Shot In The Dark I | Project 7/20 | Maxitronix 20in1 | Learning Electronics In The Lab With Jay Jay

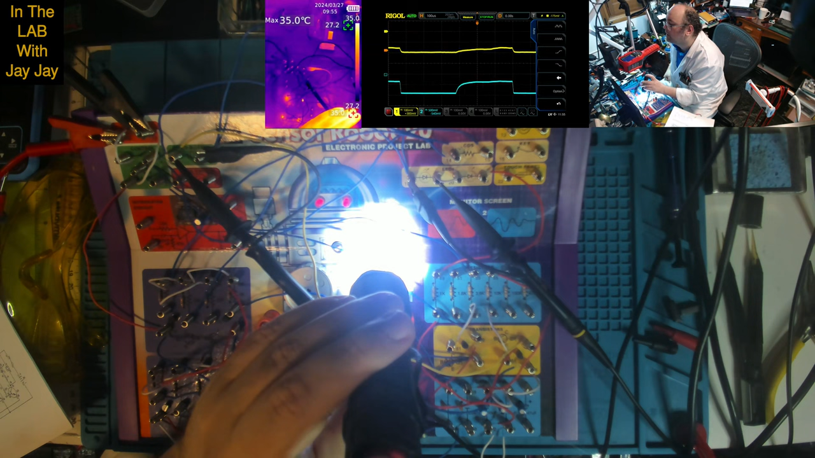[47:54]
On screen: max 35.0°C
anyway that was that was pretty similar wasn't it our our trigger is not real good I'm not sure if I can move that trigger that's not that one and that one there we go there we go that's triggering much better isn't it now look